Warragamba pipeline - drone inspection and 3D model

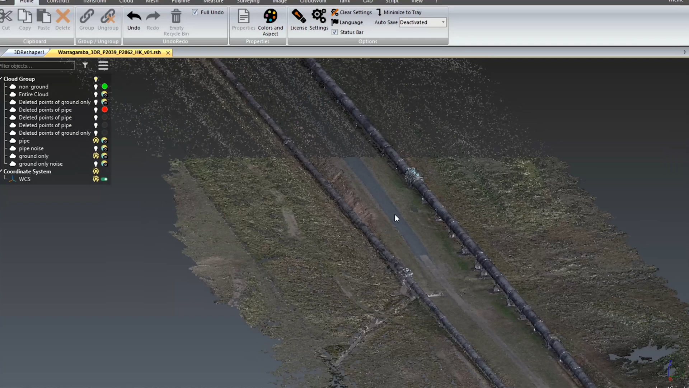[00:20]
The base aerial survey data was initially delivered in a traditional point cloud format, classifying separately the terrain,
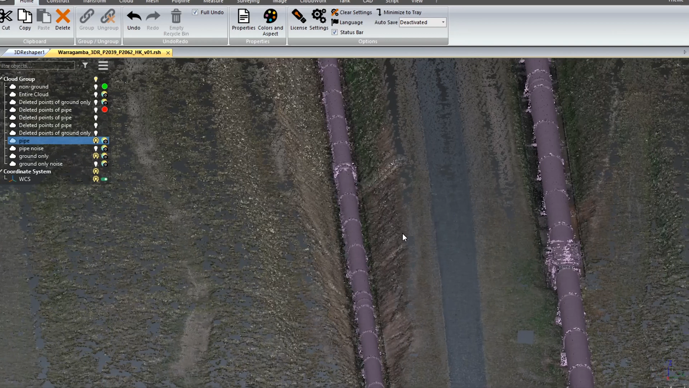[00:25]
vegetation and pipeline for use in CAD design software.
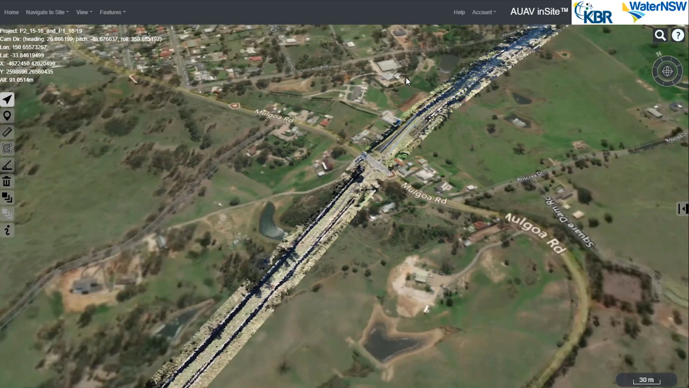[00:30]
You can also see that same data for the whole length of the route in our online 3D inspection and GIS data viewer,
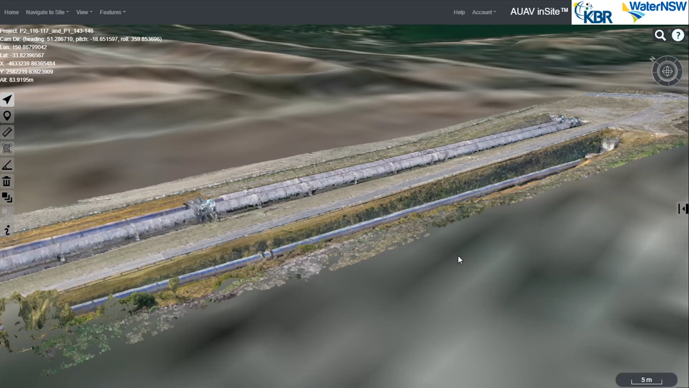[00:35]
which makes it securely accessible to anybody using only a standard web browser, without needing a powerful computer or specialist software.
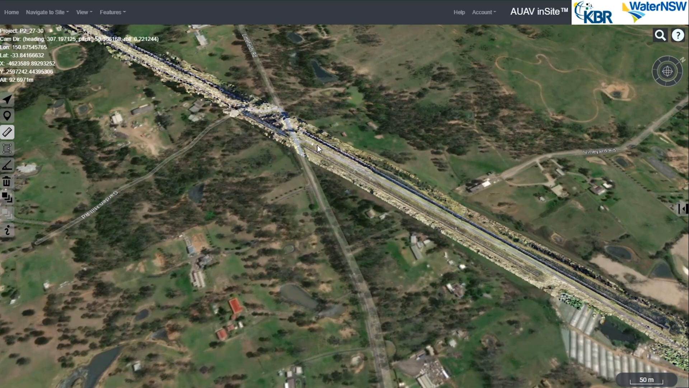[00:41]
If we first look at a section which was only covered by the base aerial survey,
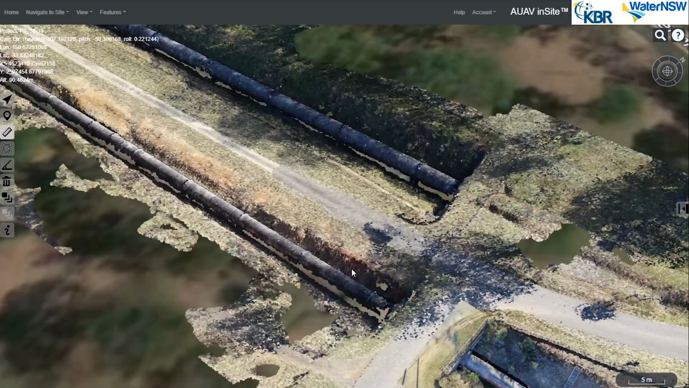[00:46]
you can see the color point cloud which is fine for viewing and measuring things from a survey perspective, such as subsidence, erosion,